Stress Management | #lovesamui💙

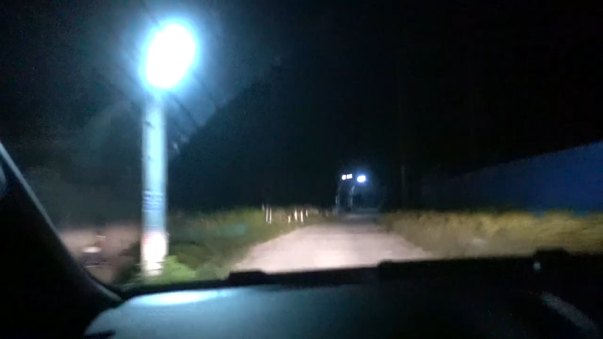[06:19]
I need to meditate now How dodgy is this road here? Pretty dodgy We're rallying up here